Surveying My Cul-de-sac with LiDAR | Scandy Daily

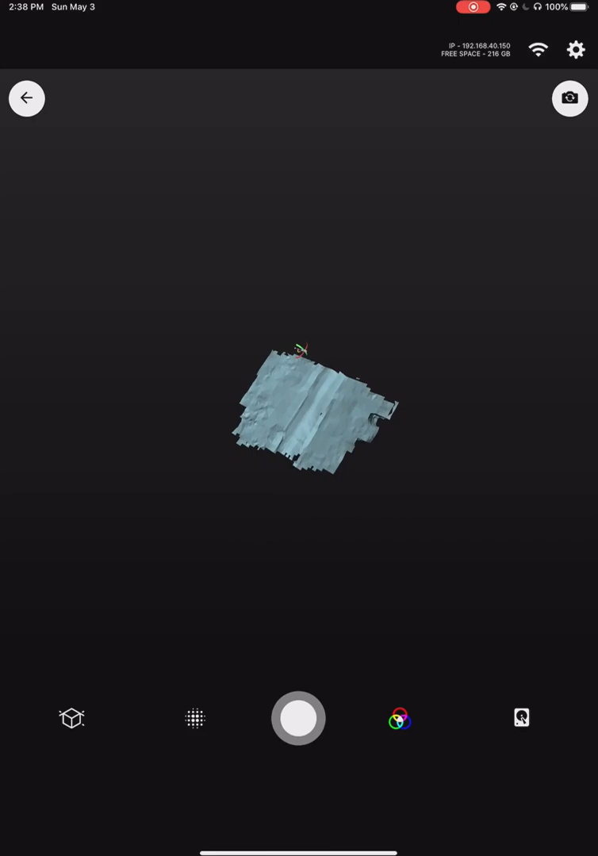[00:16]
And so I'm going to bring this up and
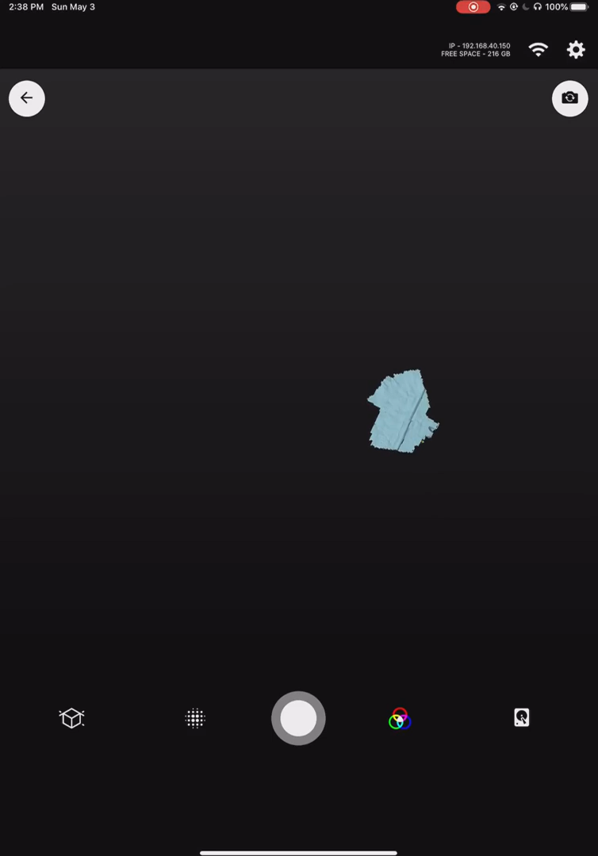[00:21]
look at this whole thing and we're going to see how it works. I'm going to do like a quarter of it and then stop and see how it looks.
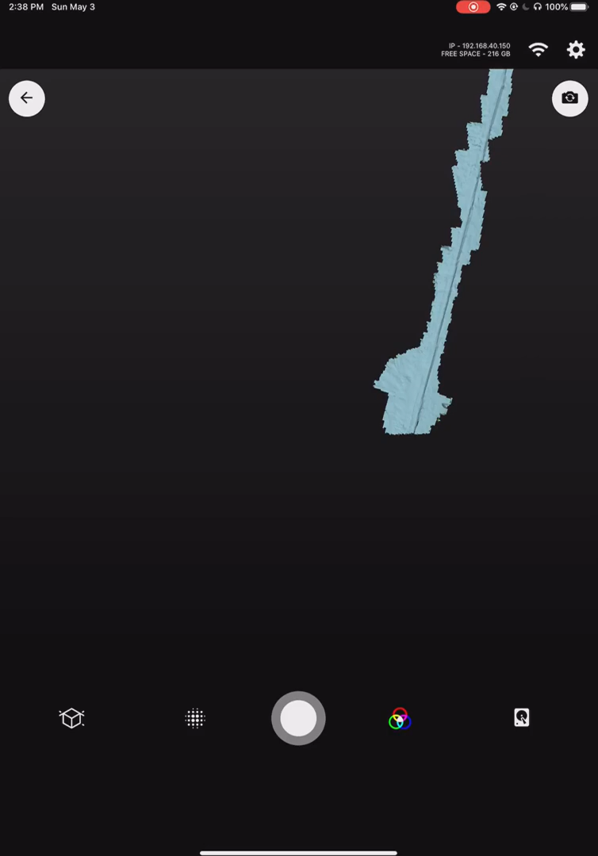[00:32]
It's really hard to hold onto an iPad with sweaty hands. So if you hear me cursing and yelling and crying it's because I dropped my iPad.
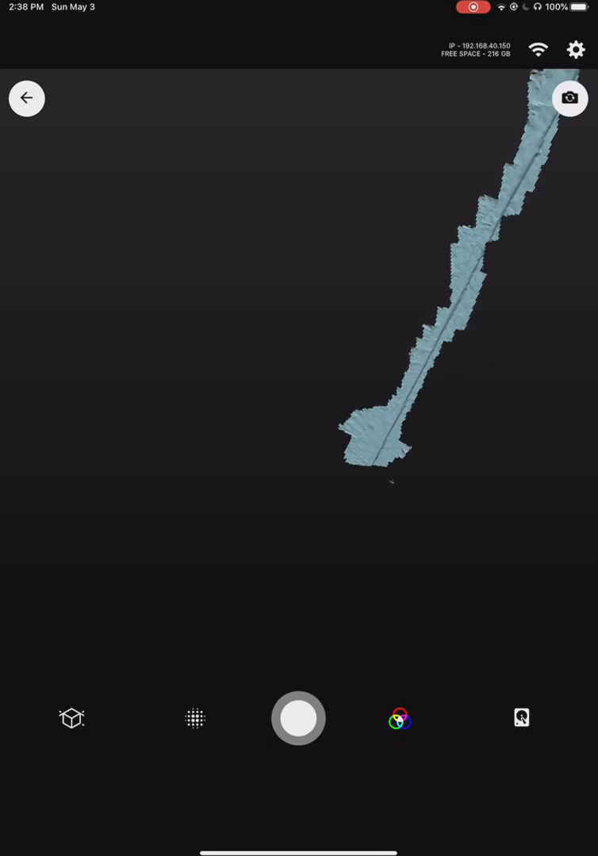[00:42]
All right. Well, that's part of it.
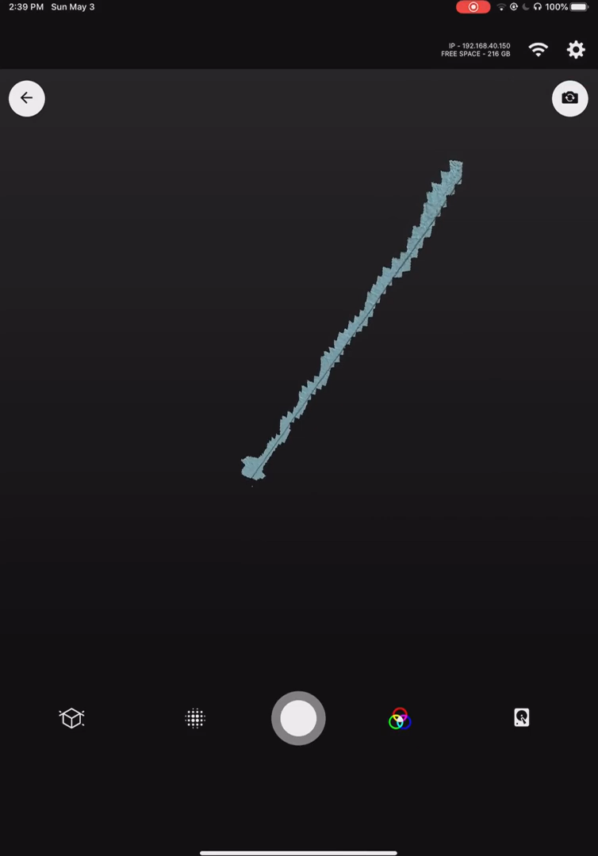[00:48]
I'm going to stop and scan the mailboxes.
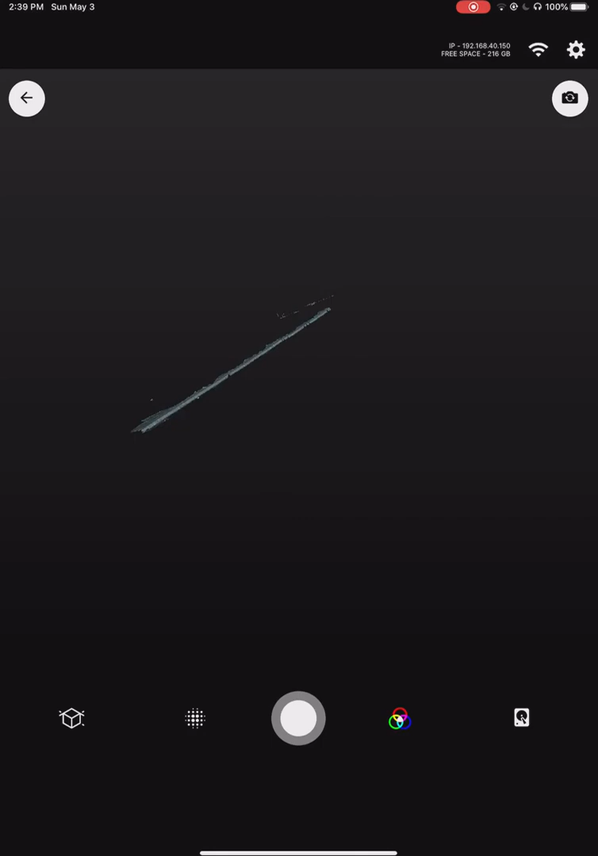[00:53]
Give myself a landmark to check on the final scan. I'm not sure how much this AR
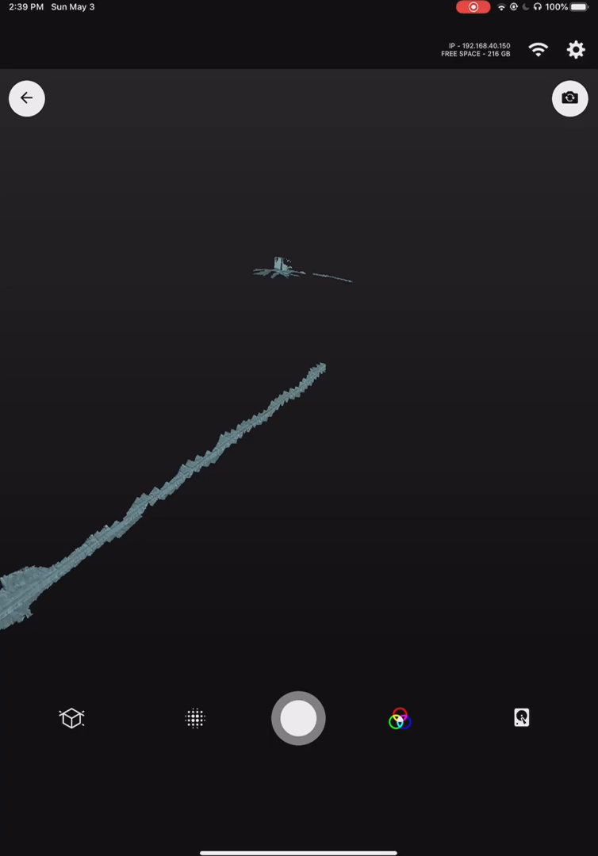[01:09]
session can track in one go-round so
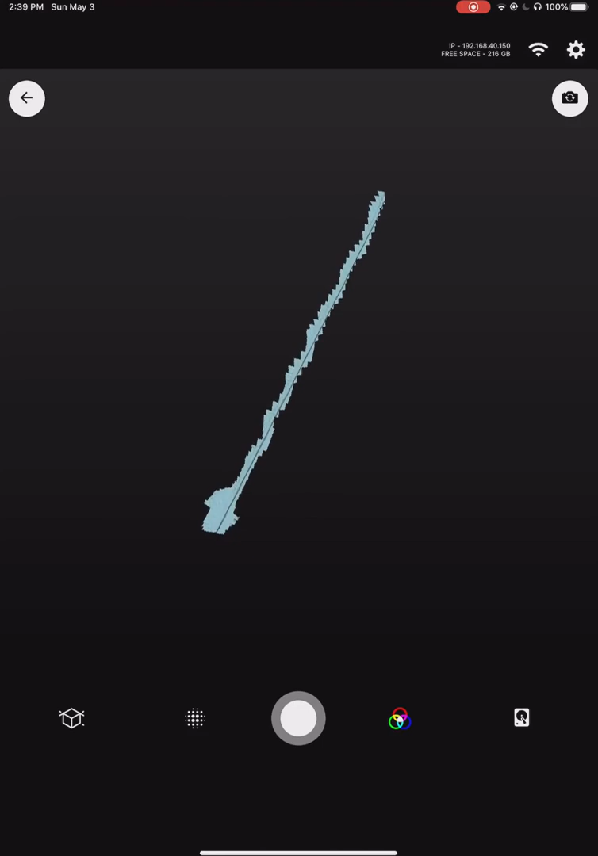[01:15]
I'm planning to find out. All right, let's make the corner.
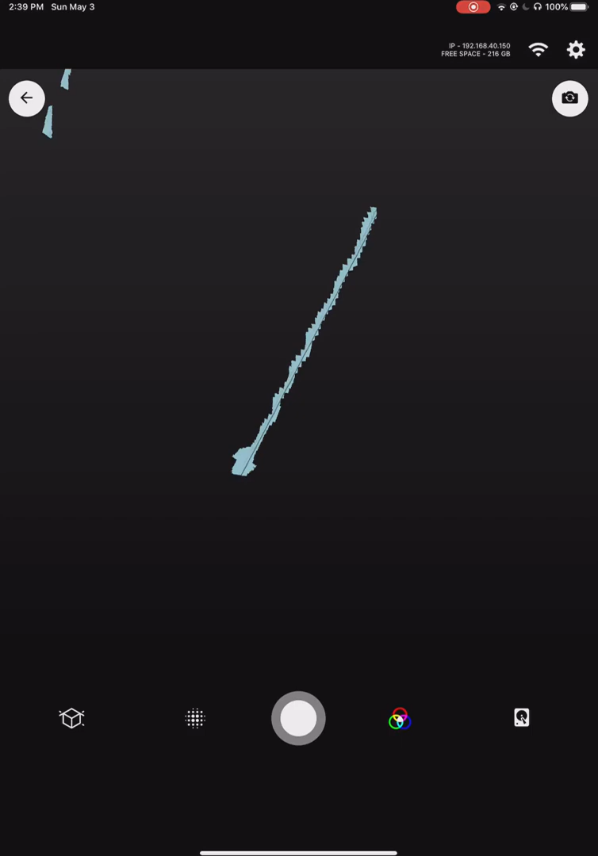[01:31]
But it's really hard to look at this and see what's happening. So I'm going to go out on a limb and guess this is not going to work because there's not enough features in the grass in the circle for it to track against.
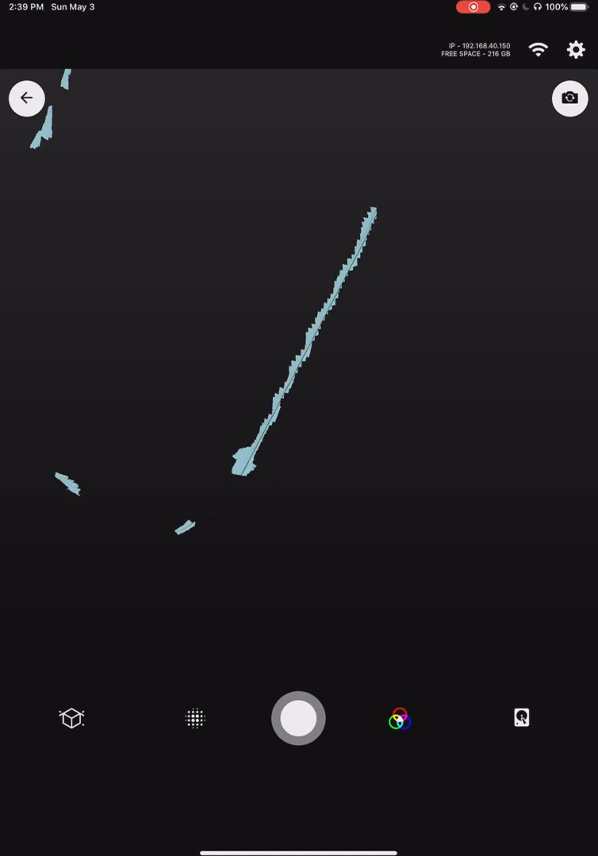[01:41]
Hey, hey, look at that. It did. It's just missing a whole bunch of stuff. So I'm just going to walk
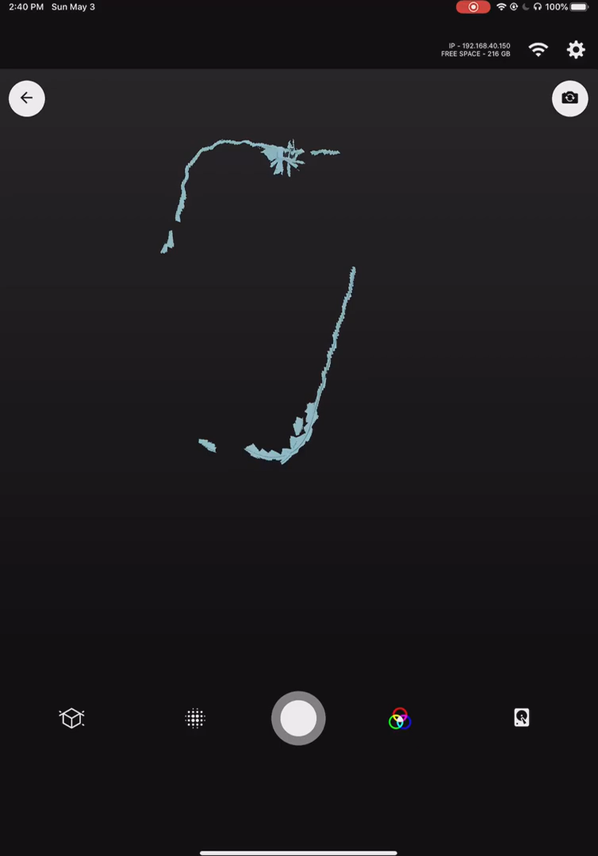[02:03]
it back a little bit and do some sweeps and see if I can't fill in part of this. But just thinking this would be really cool for, like, surveying. Like, you see the guys out with the reflective vests and the special equipment. Well, if all you need is an iPad, maybe an iPhone 12 Pro, who knows? Um, it doesn't get a lot easier to do.
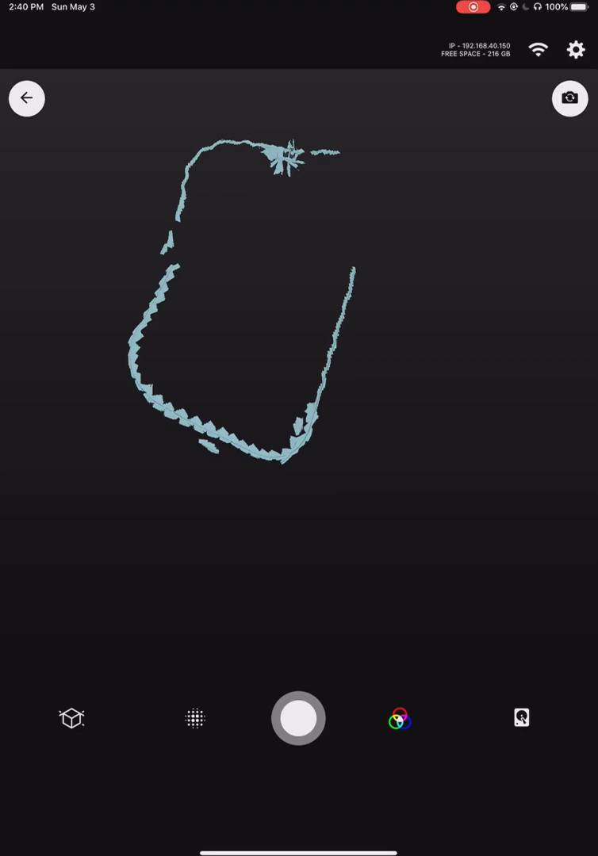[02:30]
So you can see I'm running back. I'm walking back now, filling in some data that it scanned the first time. And so you can see it's, it missed a little bit there, got misaligned some.
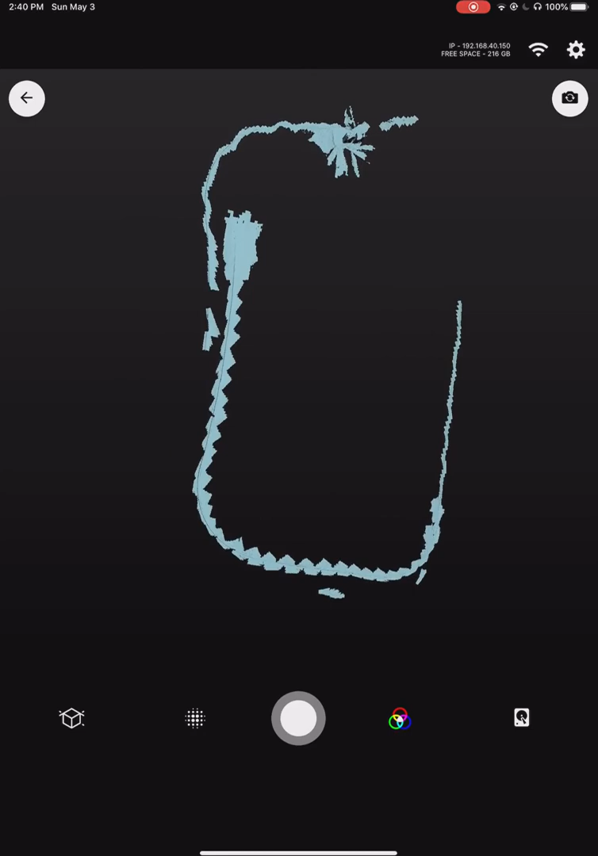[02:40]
So the tracking is not perfect. But I was running and wildly swinging this iPad around.
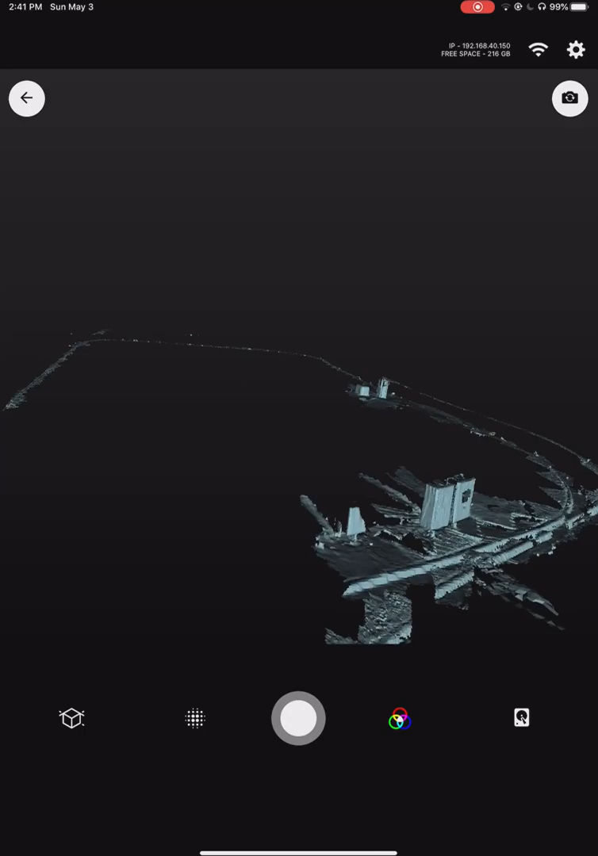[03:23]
Yeah, see, they're different. There's two mailboxes now. Interesting. I wonder, I wonder, I wonder, if I go ahead and close this loop. Literal loop closure. I'm running in a circle. Oh, God, it's hot.
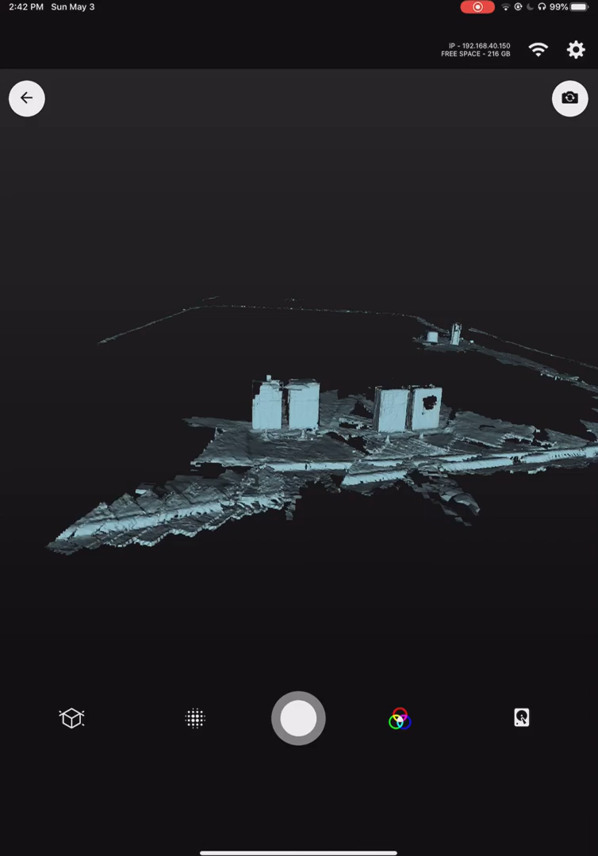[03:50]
Um, if it's going to correct itself and snap all this business together, I will be very interested to see the results of this. I stupidly did not wear a sweatband and my eyes are full of sweat right now. So I'm just glad I don't have the ability to show front and back camera right now.
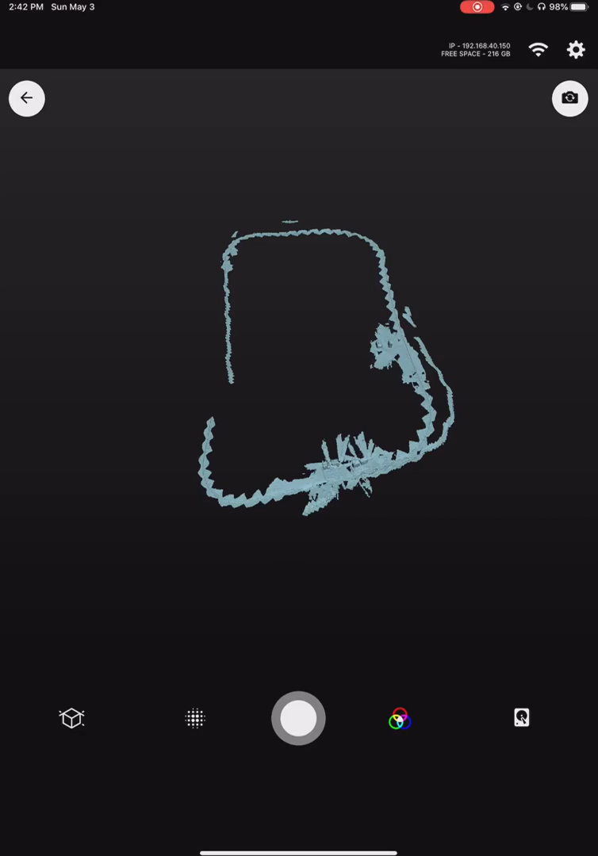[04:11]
It's one you'd be looking up into the sun. Which should note, it is like noon, or not noon, like two in Texas, and it's 90 degrees, not a cloud in the sky, and this LiDAR is working really well. So yes, it is 100% sunlight robust.
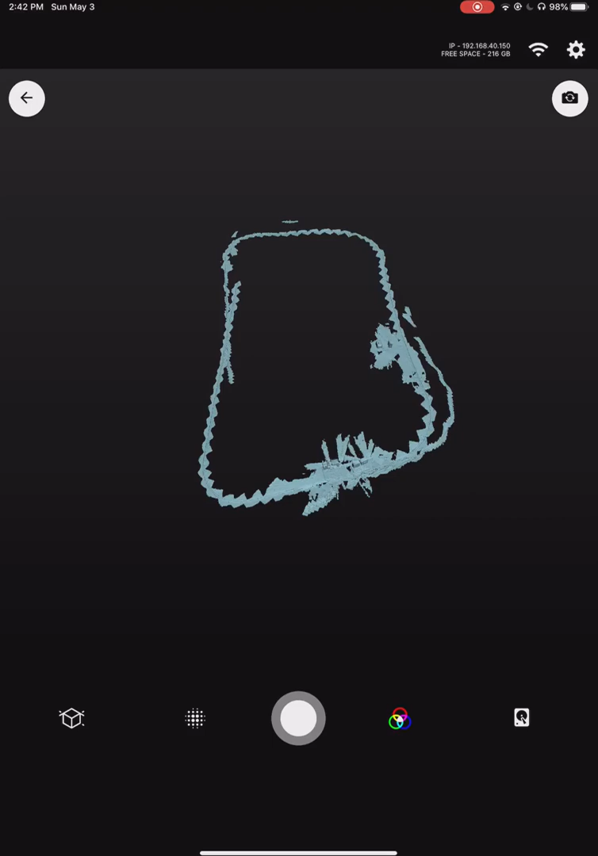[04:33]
That's really freaking cool. It apparently is not careless or running robust, so you do have to pay attention to what you're doing. Okay, cool. So there we go.
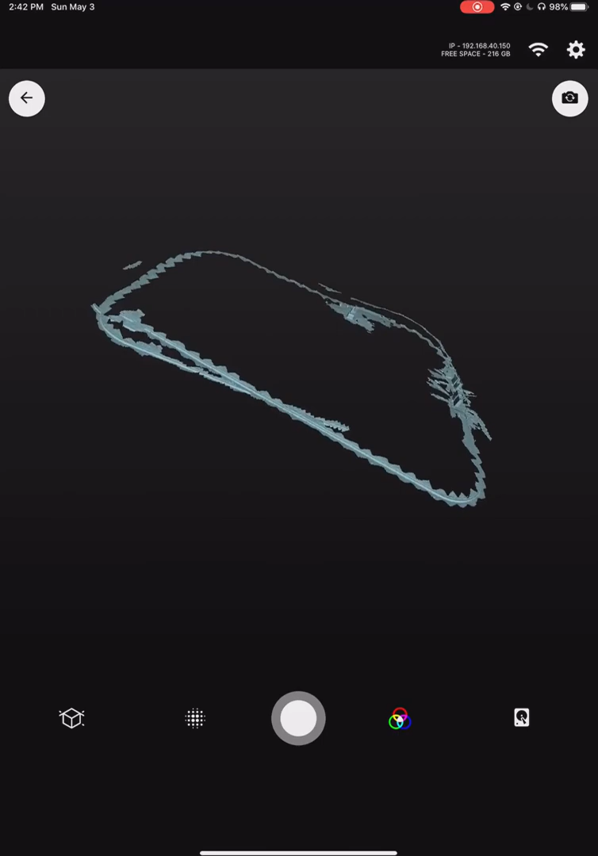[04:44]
Just made that little loop, and it is not fixing it automatically. It doesn't know that this thing is supposed to be one continuous loop. I'm going to double up just a little bit just to see.